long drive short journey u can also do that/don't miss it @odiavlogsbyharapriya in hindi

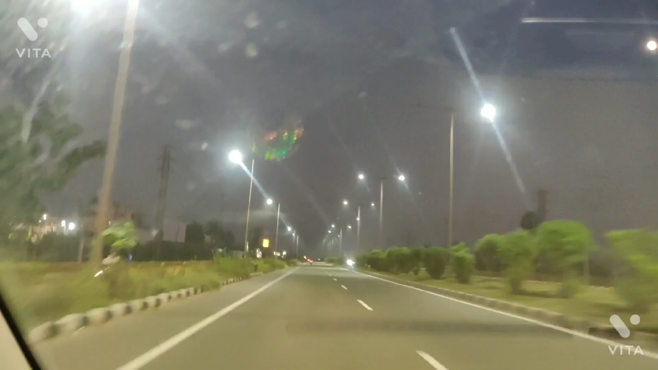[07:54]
अभी रात जैसे हो गई है, अभी मैं अपने गाड़ी से आ रही हूँ,
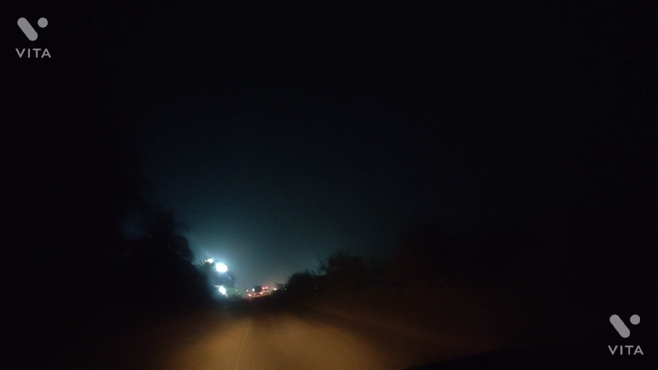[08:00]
रात जैसे हो गई है, देखिए कितना रात, मतलब अंधेरा है चारों तरफ, और रास्ता भी कितना सुनसान है।
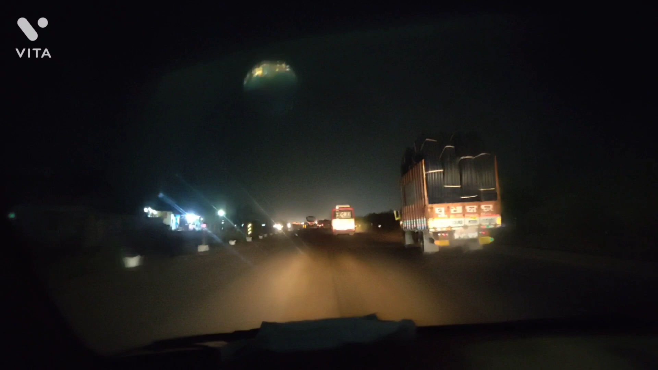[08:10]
तो काफ़ी लॉन्ग जर्नी है, जो भी हो हम अपने चल रहे हैं, और यहाँ थोड़ा बिजी, थोड़ा भुवनेश्वर के पास पास होने को आया,
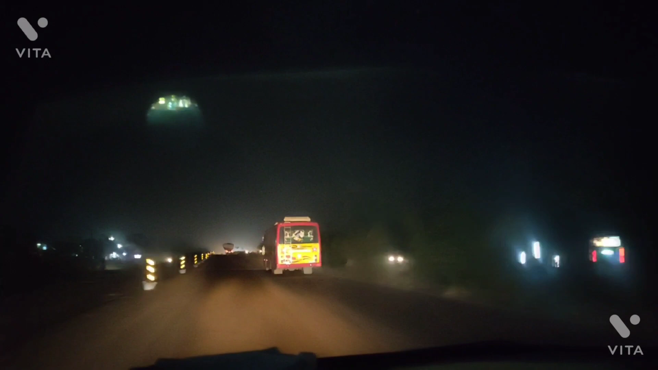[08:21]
और स्मार्ट सिटी है तो ज़्यादा इसका लाइटिंग, रोड सब कुछ अच्छा है।
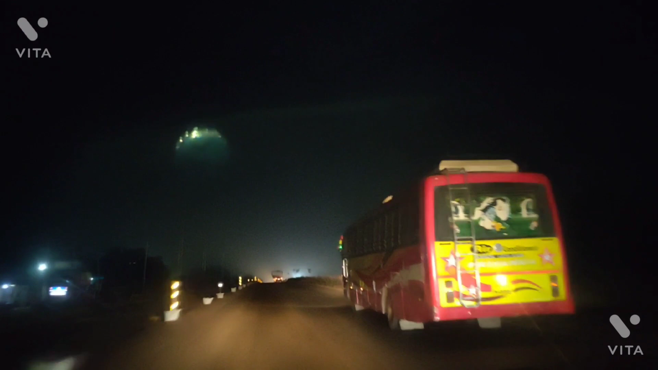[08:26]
थोड़ा और आगे जाएंगे तो बहुत ज़्यादा, मतलब लाइटिंग और बिजी स्ट्रीट मिलेगा देखने को। ये ऐसा ही व्यू है अभी, जो रात का व्यू है, और गाड़ियाँ इधर उधर, ये 2 लेन, ये 3 लेन ऐसे कुछ है।
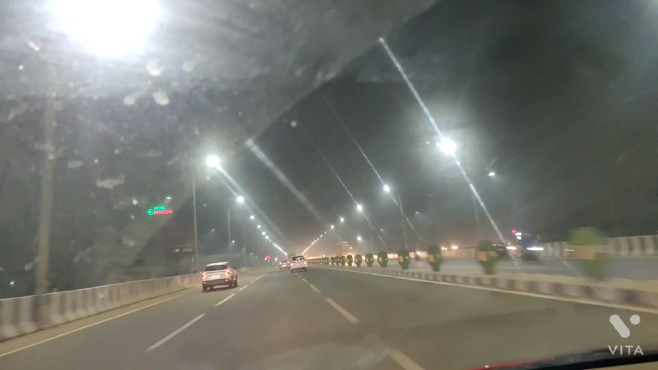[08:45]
इधर भुवनेश्वर स्मार्ट सिटी आ गया है, तो घुसते ही इसका रोड, इसका लाइटिंग, ये सब एक अलग है, और रोड भी बिजी रहता है,
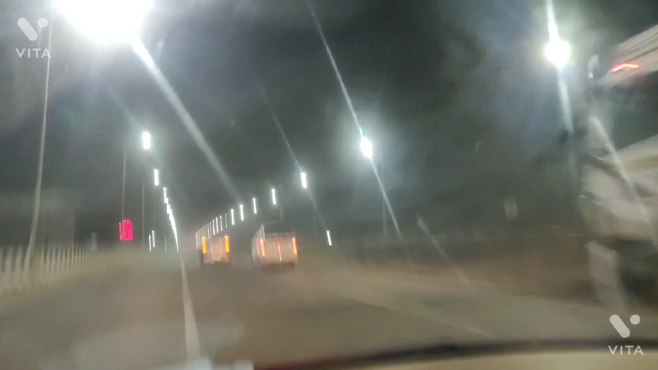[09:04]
काफ़ी तरह के व्हीकल्स देखने को मिलते हैं, और गाड़ी में भी, कार्स में भी वैरायटी सब देखने मिलते हैं।
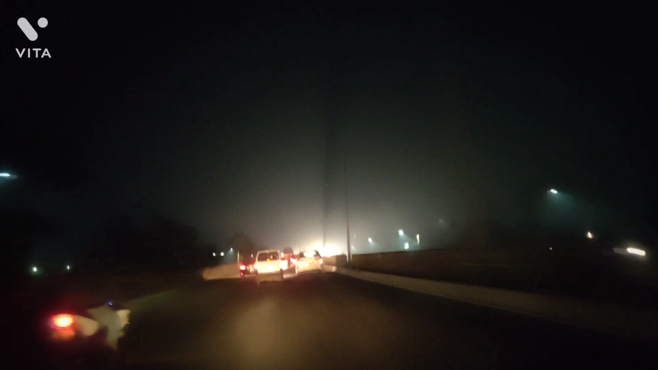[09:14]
ये देखिए रात का नज़ारा कितना, मतलब सुंदर लग रहा है, कितना सुंदर लग रहा है, क्योंकि इट्स पैक्ड विथ व्हीकल्स, और साइड में दुकान,